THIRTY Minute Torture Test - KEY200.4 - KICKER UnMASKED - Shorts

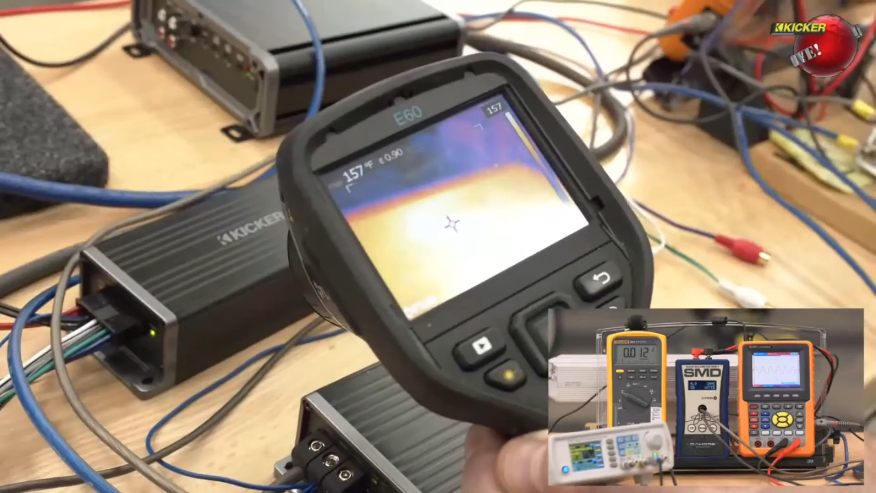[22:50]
On screen: spot 157°F
and no pun intended it's still cooking time to get out the egg but there you go that's off the FLIR 157 156 157 degrees is what we're seeing on that coming off of